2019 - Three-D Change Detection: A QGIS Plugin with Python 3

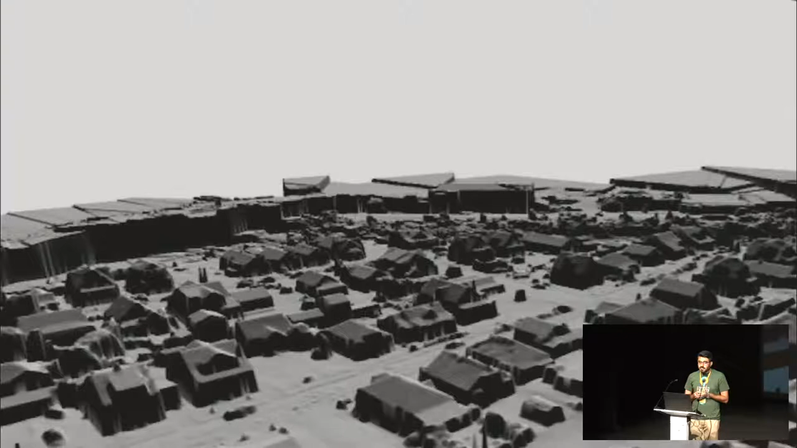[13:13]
identify the regions that are affected most and this can be the use case depending on the use case you can change the threshold and get different information so for example if you're trying to find out if only the regions that had like complete collapse you'd have to increase the threshold and you can also use the threshold to cater for
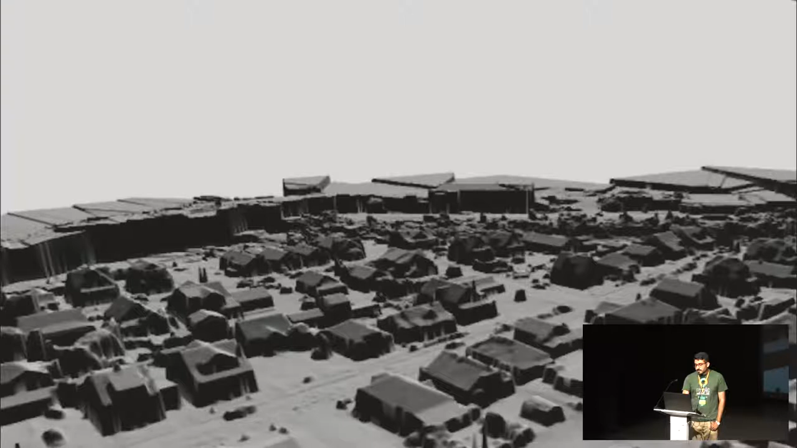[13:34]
the misalignment between the two DEMs that you get this is a fly
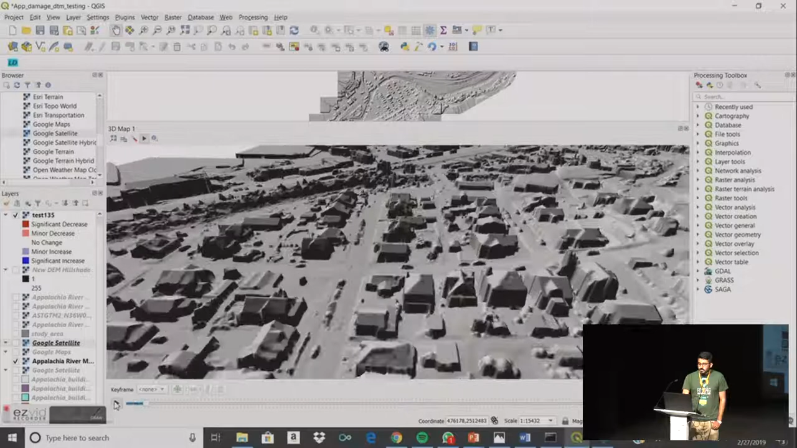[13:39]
through of the data that we collected in QGIS as you can see that it's
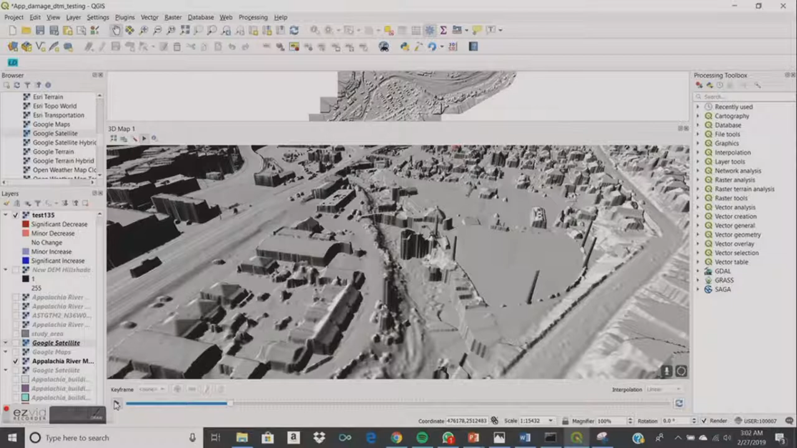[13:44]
I don't know why I stopped okay so this is a working demo a small demo we clipped the area from that and this is first we select the old raster which is the DEM from before the disaster struck and then we select the DEM from after the disaster struck then we add the mask to only work on the data that we areas that we want to work on this
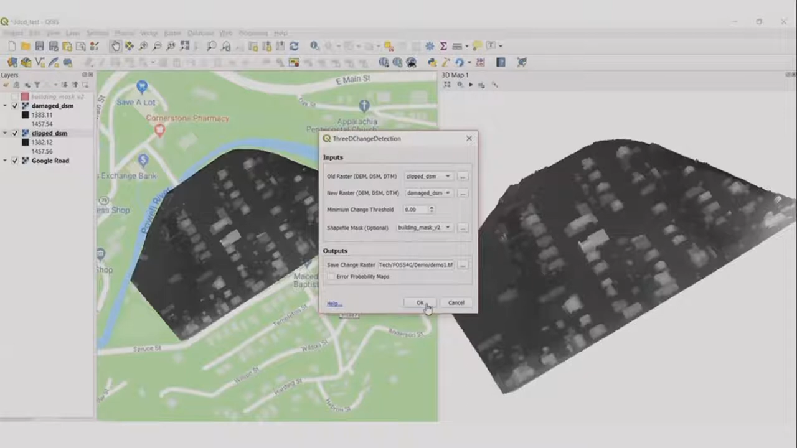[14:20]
could be like building footprints and areas where you want to focus the change detection on actually then you let the tool run and you get the output
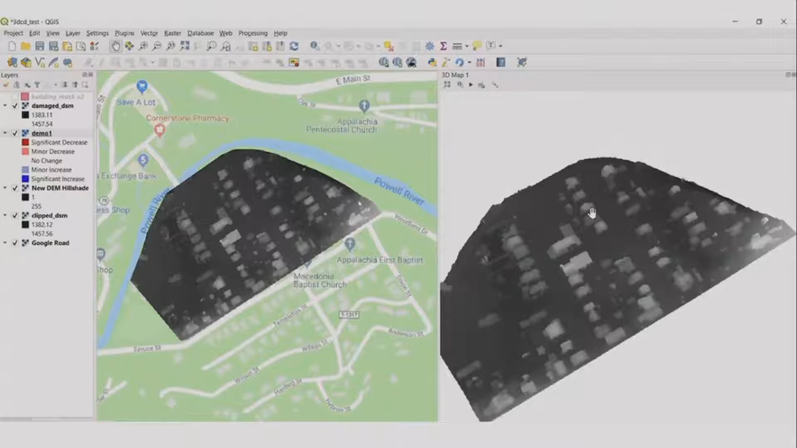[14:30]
which yeah you can then visualize in the 3D view and you can see based on the color map ramp on the left side that these are the regions where the actual damaged